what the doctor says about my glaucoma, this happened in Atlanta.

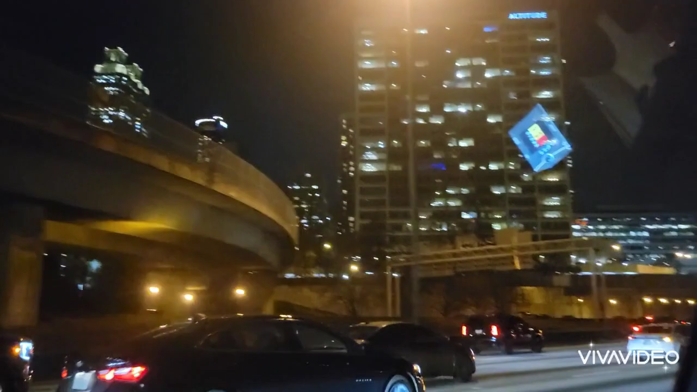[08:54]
Guys, I was fascinated how beautiful the place was, how clean the place looked, even though it was night, but you know, to where I saw, it was good.